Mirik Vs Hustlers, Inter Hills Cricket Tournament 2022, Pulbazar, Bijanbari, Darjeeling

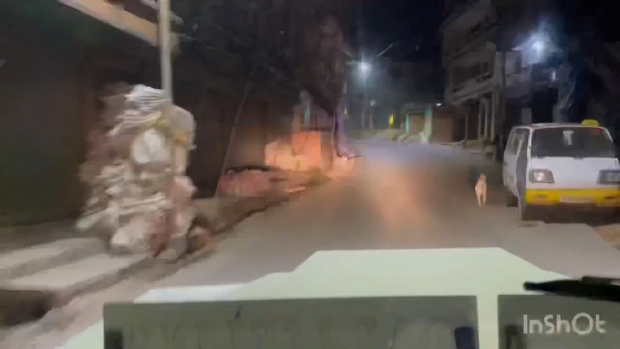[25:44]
घर आइपुग्न आँटेको छु अगर आजको यात्रा अब समाप्त हुन आँटेको छ